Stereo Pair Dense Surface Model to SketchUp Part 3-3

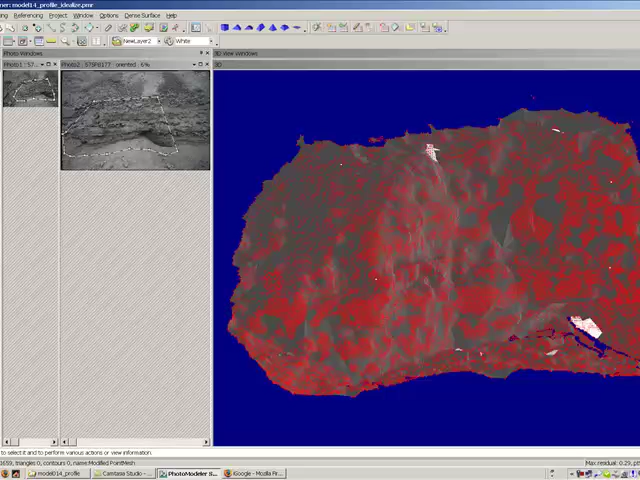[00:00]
and then turn the layer off
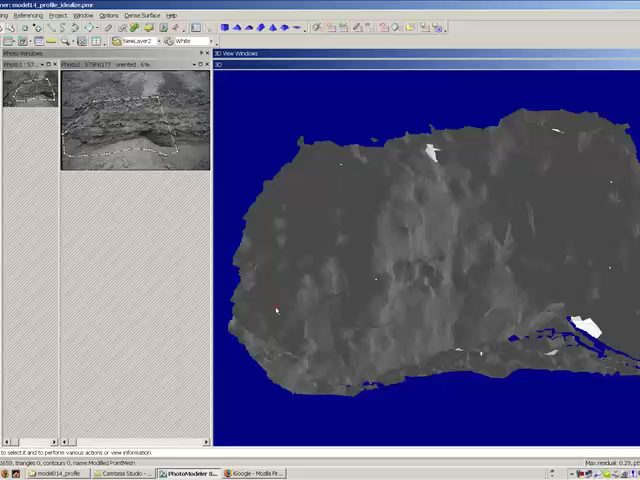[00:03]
okay so now here are the triangles that are associated with this object and we
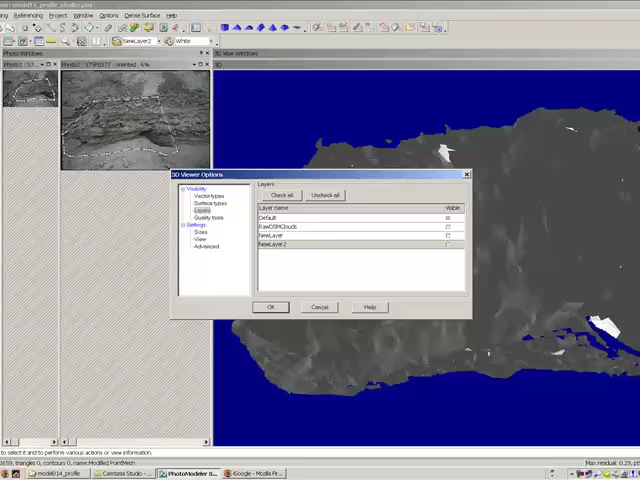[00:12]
can go ahead and click on our surface types instead of having that be
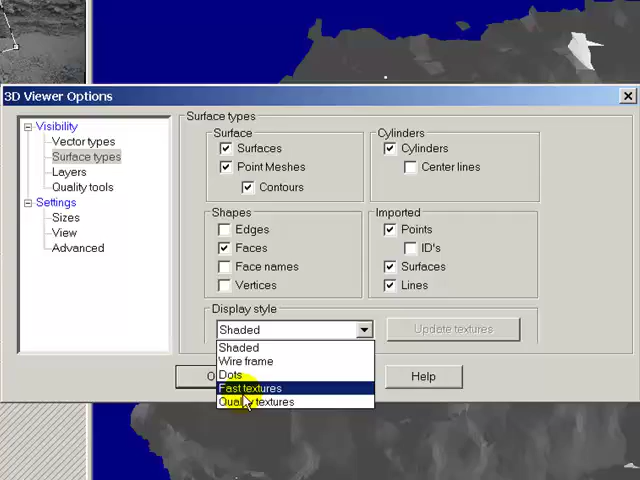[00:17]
shaded we can say make that fast textures
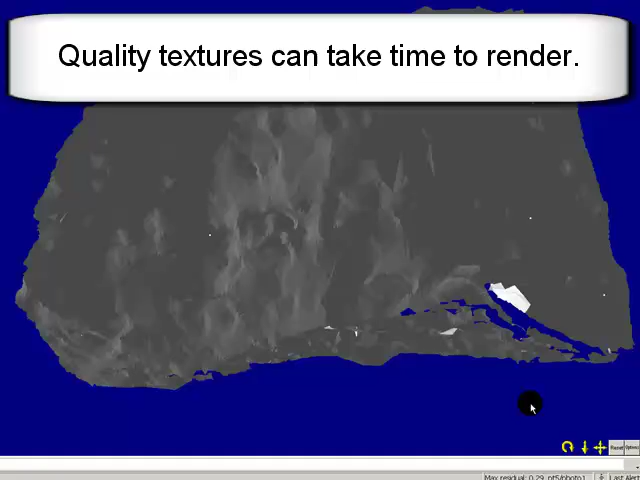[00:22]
these textures haven't solved too fast here have they go ahead and hit options
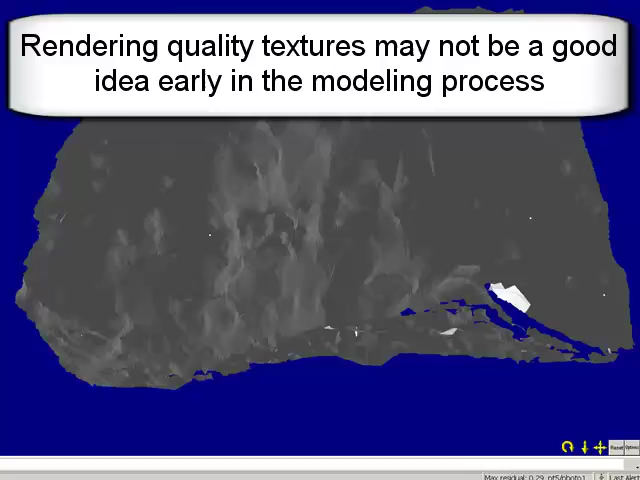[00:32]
ah it's locked up fancy that nope there it goes there's my fast textures i was moving too fast for my
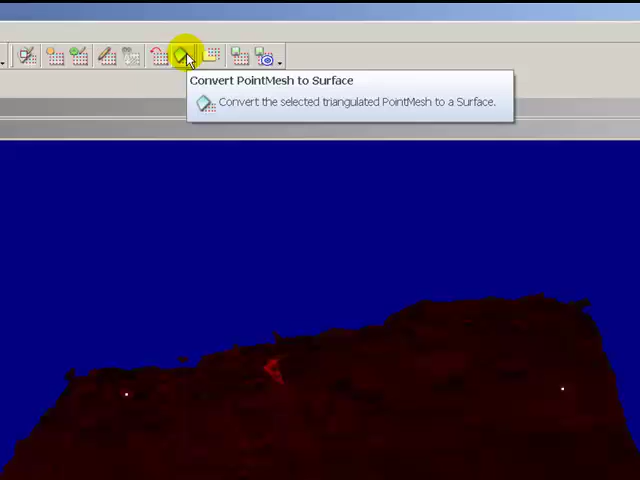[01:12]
convert that point mesh to a surface it
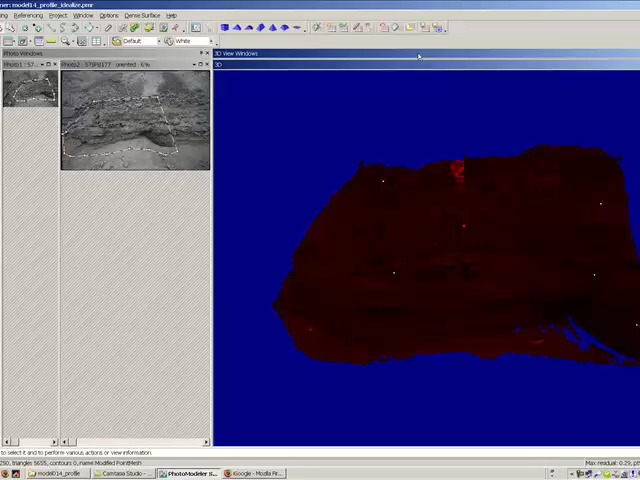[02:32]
i'll select the object point mesh and we're going to convert it to a surface
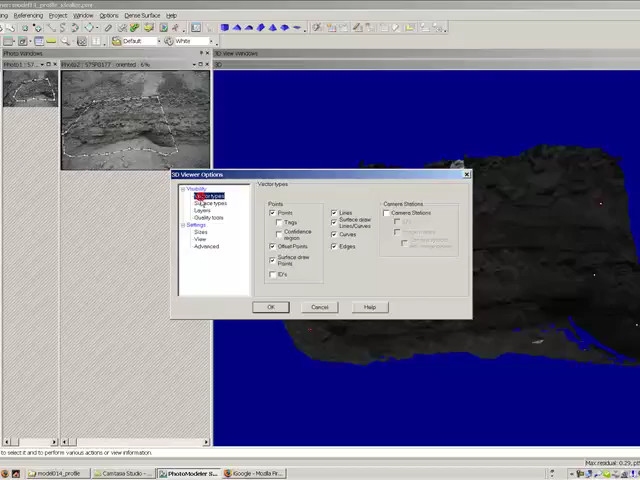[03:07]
shouldn't take too long okay now i'm going to come into those surface types and i don't want to see point we should i just want to see
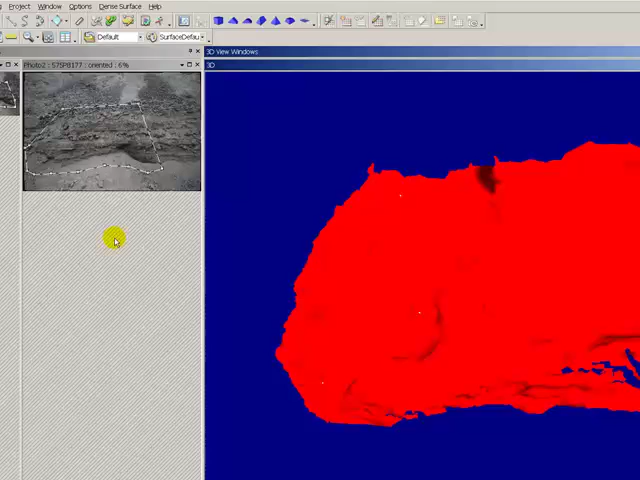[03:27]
that looks like the right surface go ahead and turn
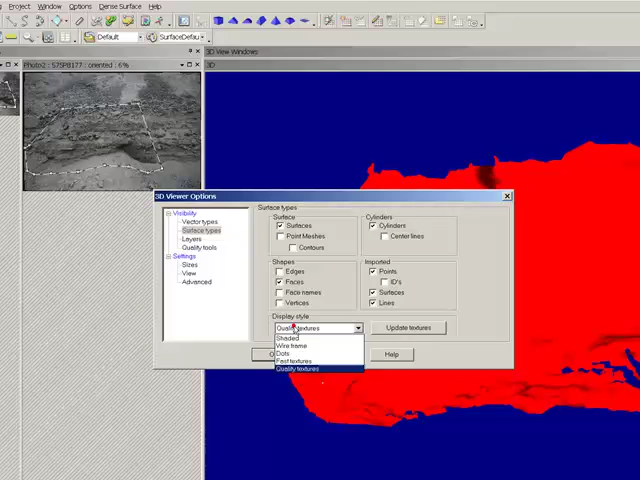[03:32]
on fast textures just to verify yeah there's our fast texture okay it's
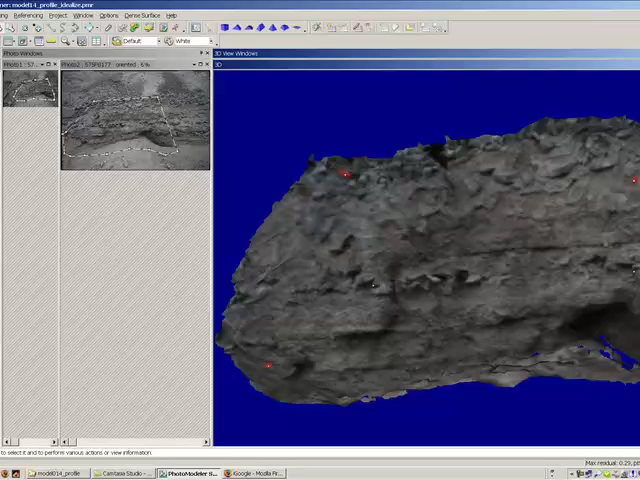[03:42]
in the right direction if we want to do we could make
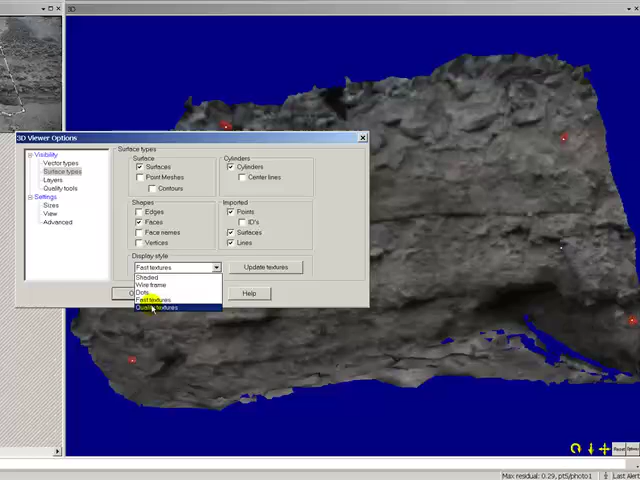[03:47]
quality textures again just map that back on top
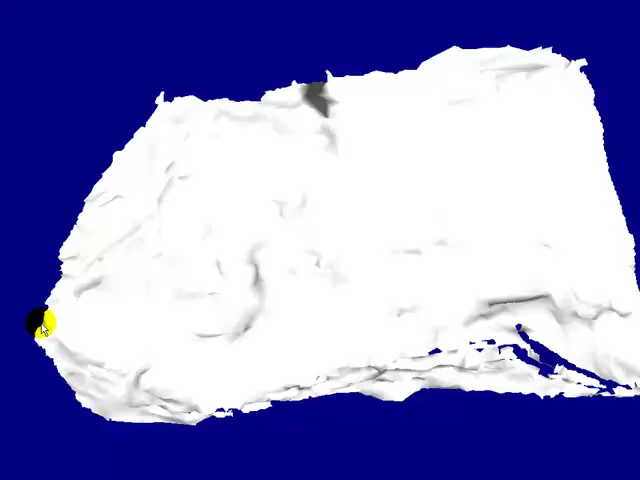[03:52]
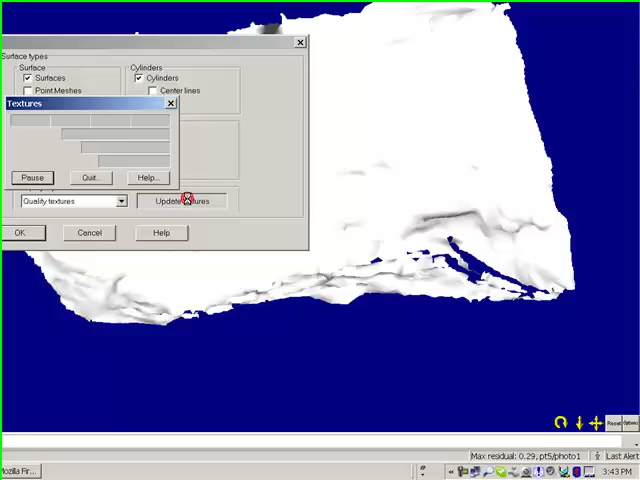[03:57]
i'm not sure i did it quality textures update textures there we go remap it the blue bar march forward